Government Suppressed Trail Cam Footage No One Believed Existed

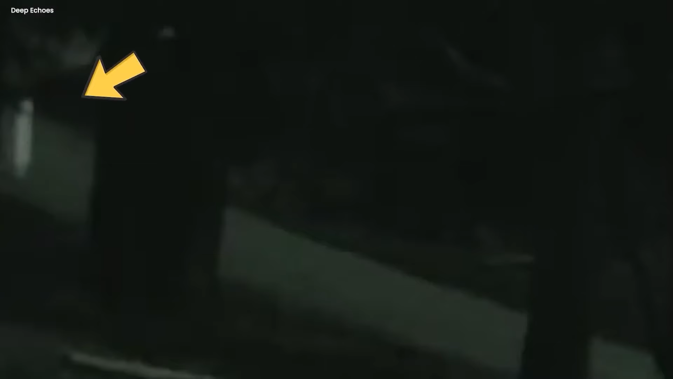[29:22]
Imagine this little night brutes, night crawlers, all dressed in white, taking a quiet walk under the gentle moonlight.
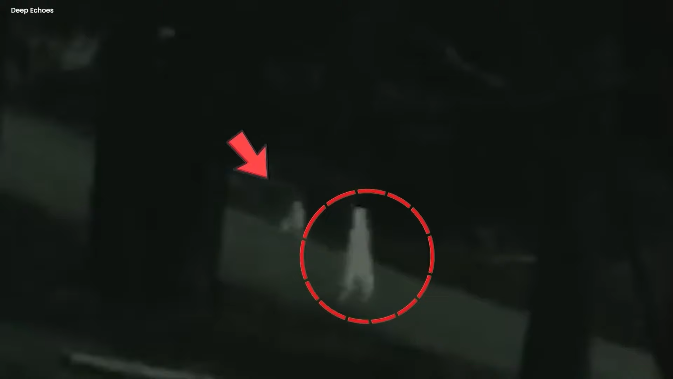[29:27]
The night was like their playground, and they moved in a mysterious and graceful way. A watchful trail camera caught them on film, and it seemed like they did not notice the camera at all.
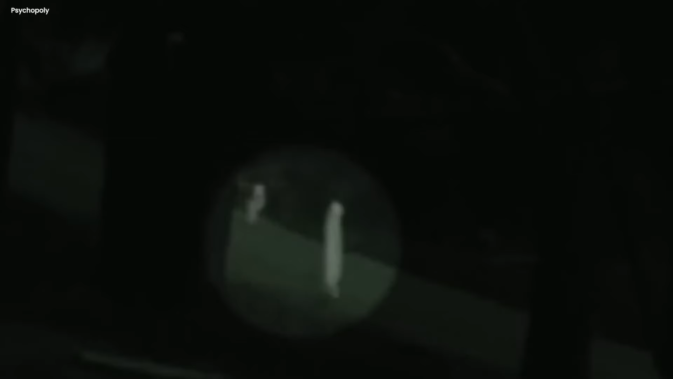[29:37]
Dressed in their ghostly white clothes, they made a magical sight against the dark surroundings.
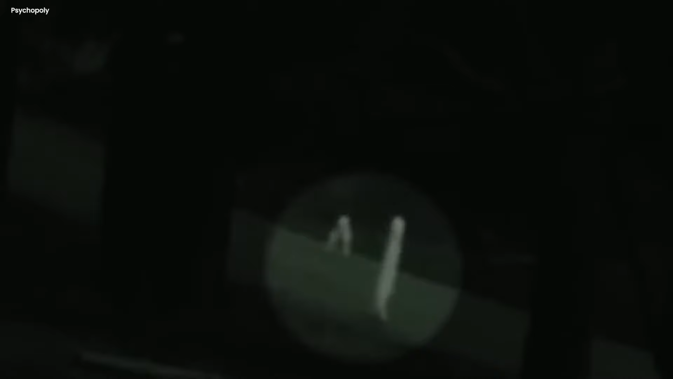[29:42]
Their trip was full of secrets, like the night itself had a mysterious story to tell. The camera quietly watched and took movie of their strange dance, indurating moments that make you wonder, who are these night visitors?
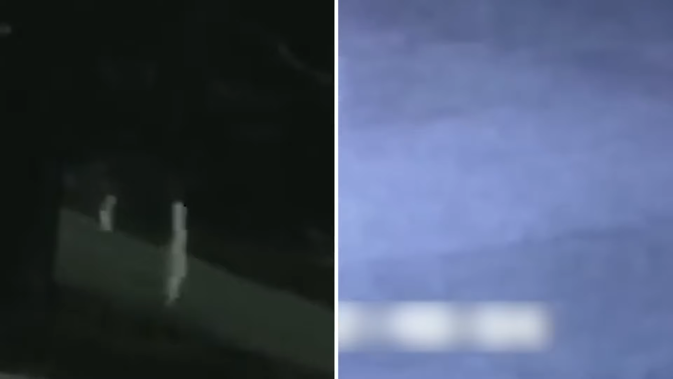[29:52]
And what stories do they carry in their ghostly clothes? The knight kept its secrets, and the camera turned into a silent liar, showing us bits of the magical world that wakes up when everyone else is asleep.
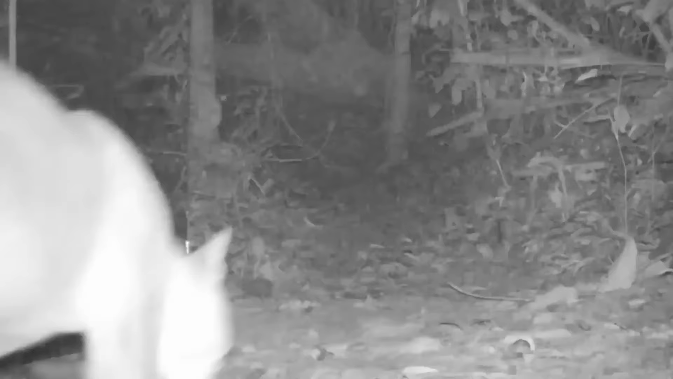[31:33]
Its wet, fancy mane sparkled in the rain.
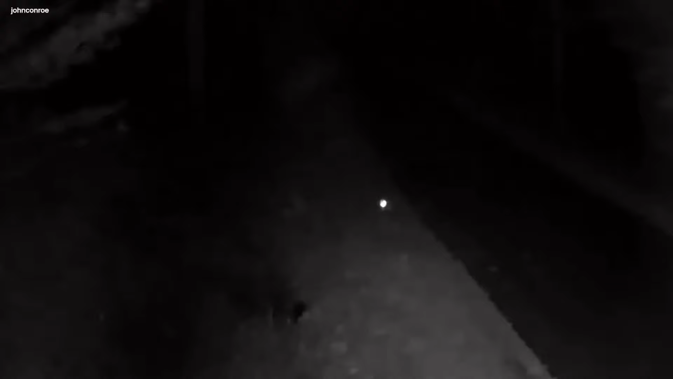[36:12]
It moved without making a sound, like it was sharing a secret with the dark.
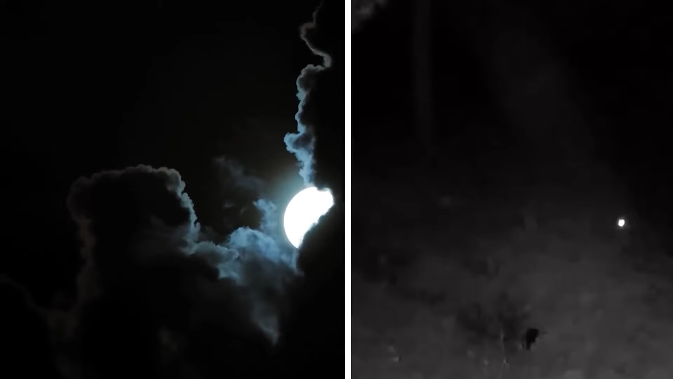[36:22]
When the moon's glow spread, the shadow stretched across the road, almost like it wanted to hide.
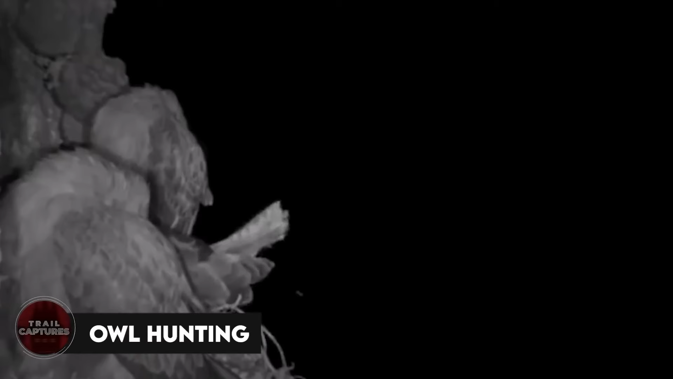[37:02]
Owl hunting. In the dark night, a quiet hunter flew through the sky,
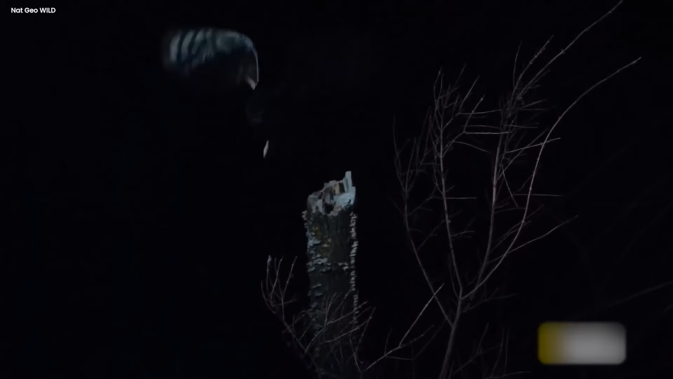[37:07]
its wings barely making a sound against the bright moon.
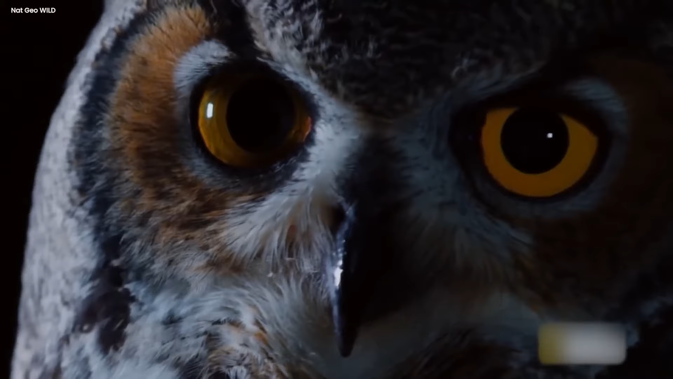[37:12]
This mysterious creature had big, round eyes that sparkled in the dim light, setting off on a nighttime adventure. Nearby, a clever camera sat still, waiting for something interesting to be.
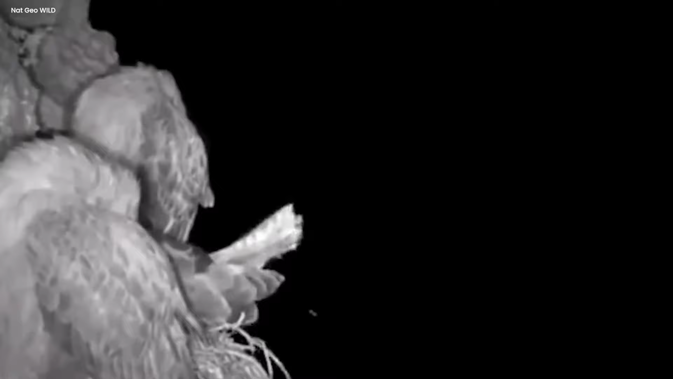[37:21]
As the owl got closer, its sharp claws shone in the pale light.
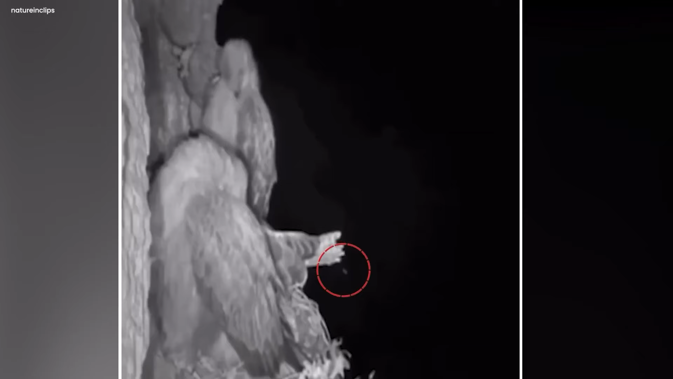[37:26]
Suddenly, the camera started clicking, taking movie of the owl's nighttime journey.
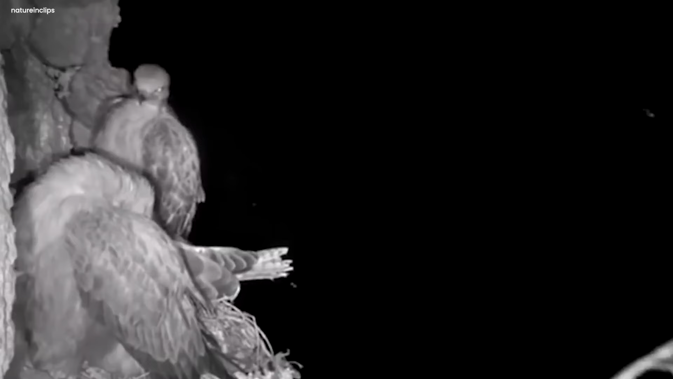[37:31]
The owl did not realize it was getting the main character in a story of the night, playing out in the dark. The sneaky raspberry, with its careful moves, accidentally passed by a retired camera, showing everyone its nightly hunt. The camera's lens set the detailed dance between the hunter and its prey. A secret play unfolded on the screen, displaying the wild hop of the night hunter, caught near another bird's nest.
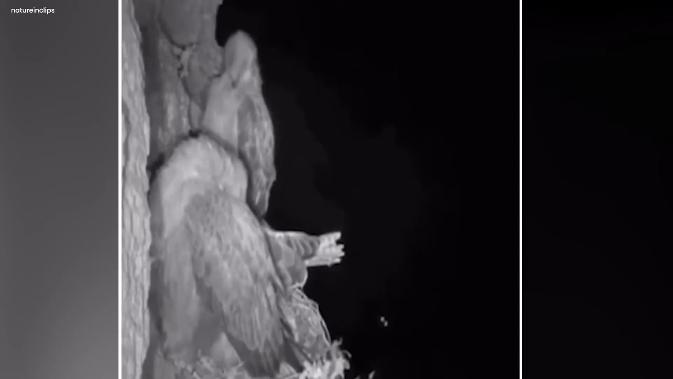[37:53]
The night stayed quiet, and the picture told the untold tale of the owl's adventure under the moon.
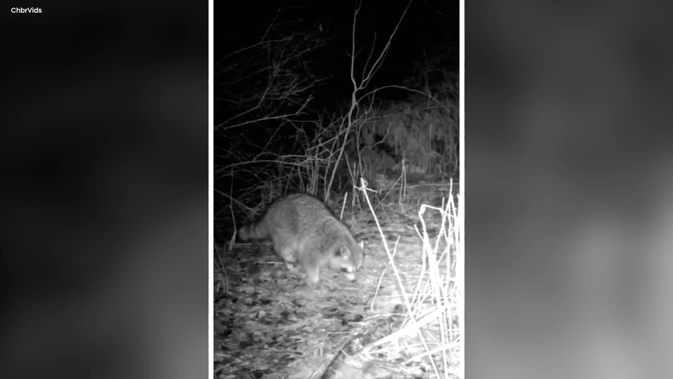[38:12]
One night, a sneaky raccoon with a mask-like face quietly moved through the dark woods. Its eyes glowed in the moonlight. Meanwhile, a shy deer was peacefully munching on grass, not aware of any trouble.
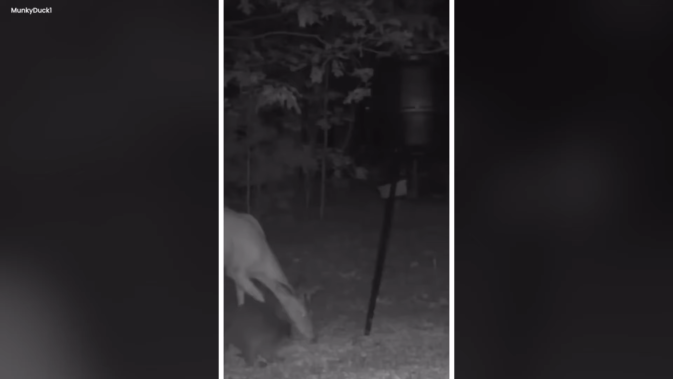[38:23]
Suddenly, the playful raccoon jumped out, surprising the gentle deer. The deer got scared, set, and its hooves shook.
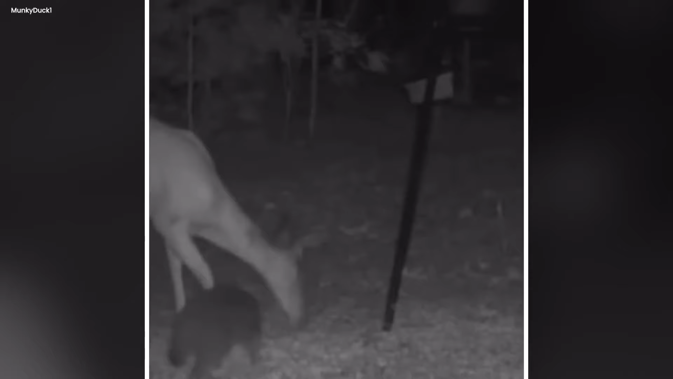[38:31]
The raccoon, thinking it was all a game, ran around, making the deer run away in fear.
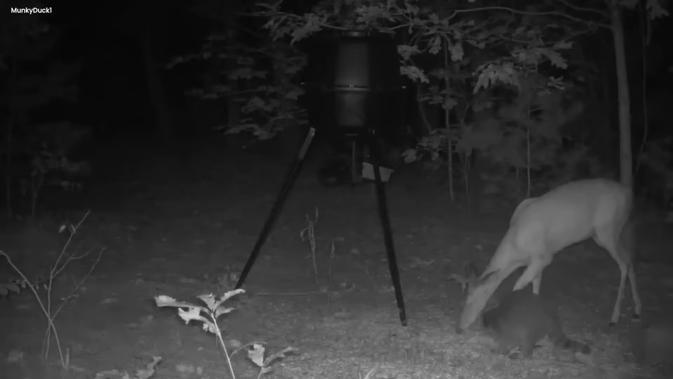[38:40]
But guess what? A special camera that watches the woods captured this funny night scene.
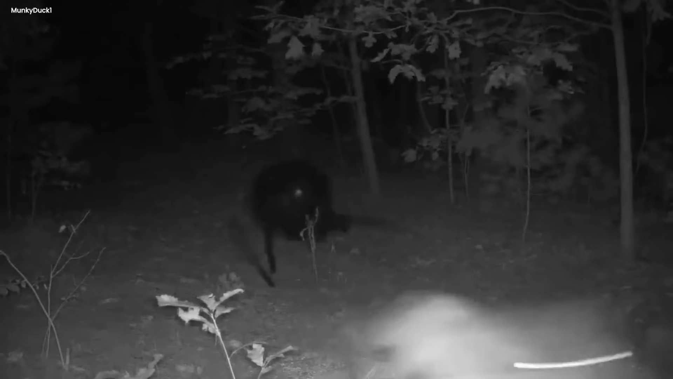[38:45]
The camera's flash snapped a picture of the raccoon in mid-jump, showing its cheeky smile.
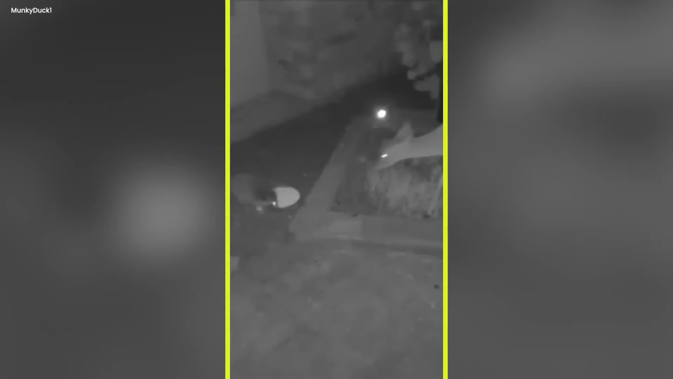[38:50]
The deer, with wide eyes, hurried away, leaving behind a story of their night adventure in the quiet forest. The camera, like a quiet storyteller, saved this memory of the unexpected meeting between the raccoon and the deer in the dark.